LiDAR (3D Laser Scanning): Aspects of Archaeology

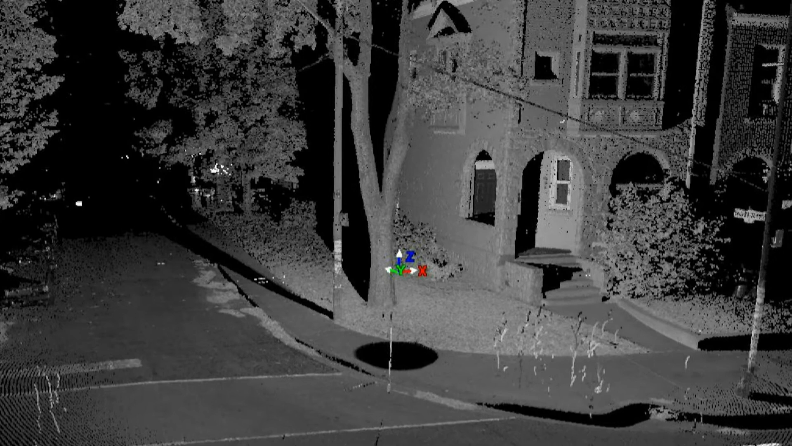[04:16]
Notice the foliage and the details on the building. And with even more dots, whole landscapes can be recorded,
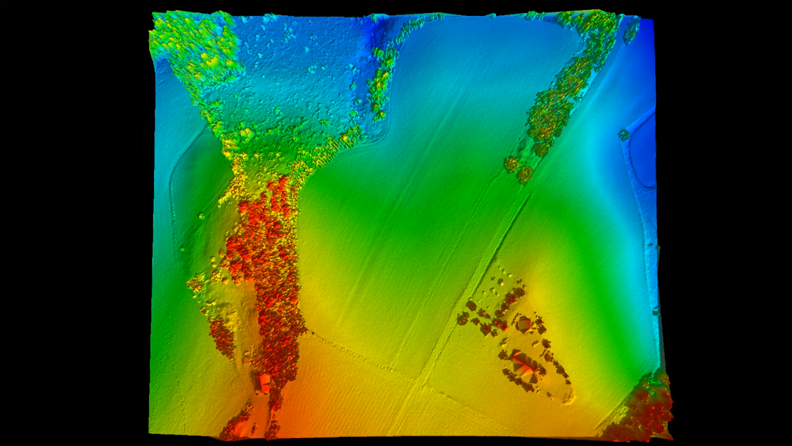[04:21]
like sculptures of data recorded by light.
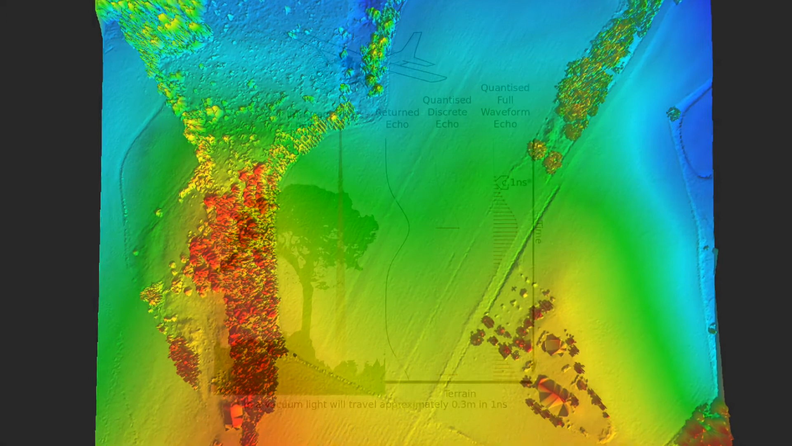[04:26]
LIDAR analysis can even strip away secondary data points, such as foliage in trees, to show the shape of the ground below.